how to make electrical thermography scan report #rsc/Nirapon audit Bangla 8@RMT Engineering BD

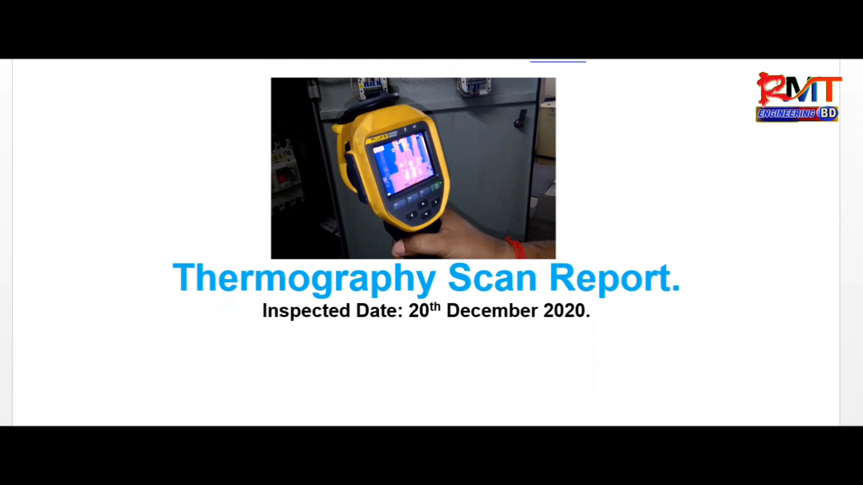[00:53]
की एटी की फावे कोड़ते हुए तो प्रथम प्रश्ण होच्छे थार्मग्राफी एसकें रिपोट जा आशले की यह वन मर做 जान्म थर्मग्राफी एस्कें रिपोर्टasmग्राफी एस्कें इस्कें रिपोर्ट
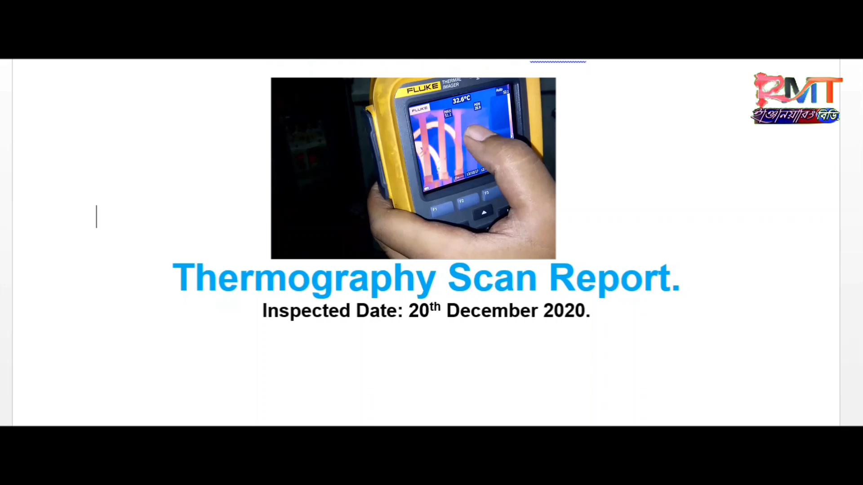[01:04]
चाहलो थर्मग्राफी भा थार्माल इमेजिंग बुध्यतिक शरम जम गुळुटे गरम करणार घहणत्य बाक्भ ताप लीक उच मुच्छ शनक्त करे
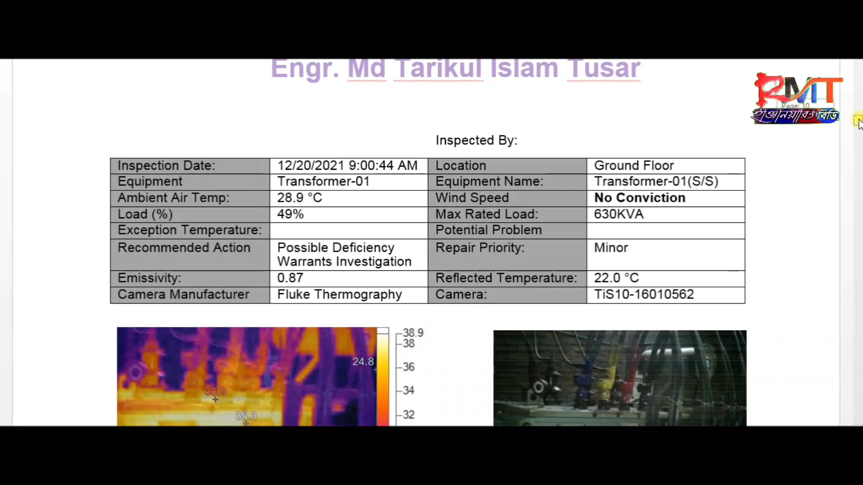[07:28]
इन्सपेक्टर बाई एकाने यहाचे इन्सपेक्शन देते होवे एभग कोटा टाइम लोकेशन टाको थाई कुन जाएकार एटा होचे एकुप में नेंव टैनसफार्मार, LTE पैनेल, HD पैनेल, कुन प्लान, A.P.N.L. एभगए एबियंट एर टेमप्रेशर क्वातो छीलो आ अरेल लंबार
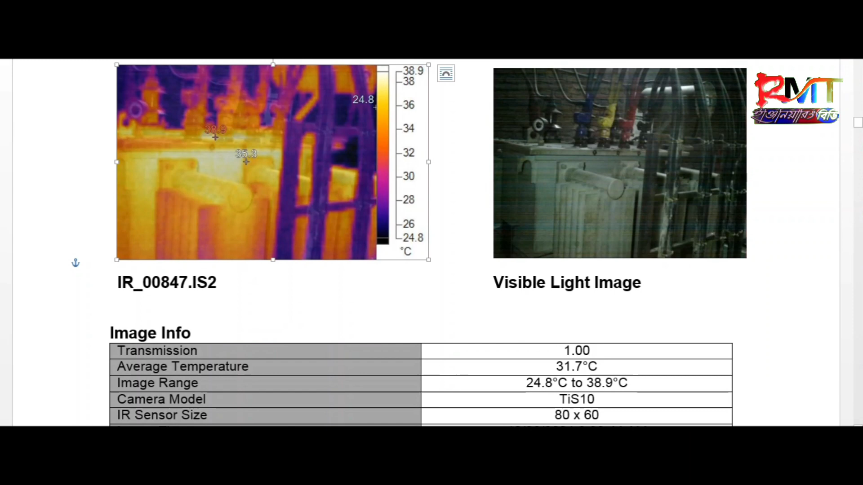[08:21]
On screen: scale top 38.9°C, scale bottom 24.8°C
दस्मिक आठ तो बीश दस से पार्वेल धरले अपना देर एड़ाखोमेक्ती फालो करवे को थाए क्थो दिग्री ताभ मातरा गरम होईते से शेगलो सब द्याखाजाबे
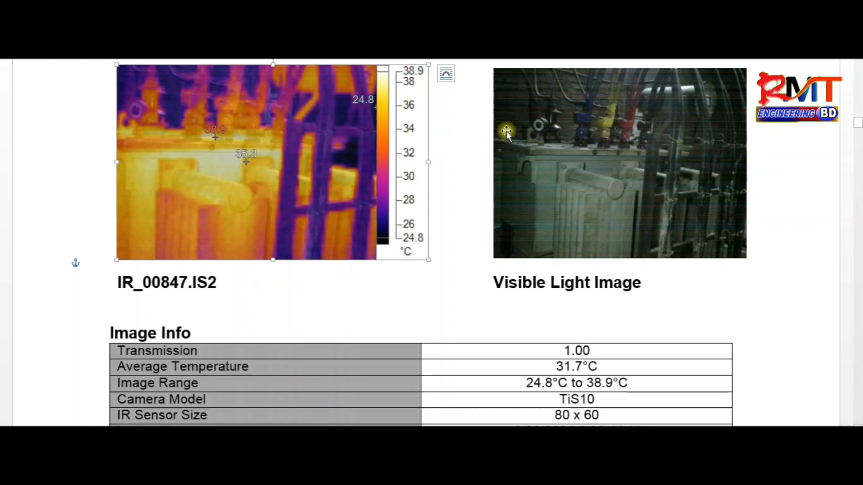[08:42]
On screen: scale top 38.9°C, scale bottom 24.8°C
एभों अई उनुच्या आराक्टास होबी वेज़िवा लाइट इमेज लाइट इमेज ता एर मोदे ठागबे तो शेक्यात � एभाबे दुटा इमेज बोशिये अपना देर लिखते होबे एर पर आपना आपार इंस्पेक्शन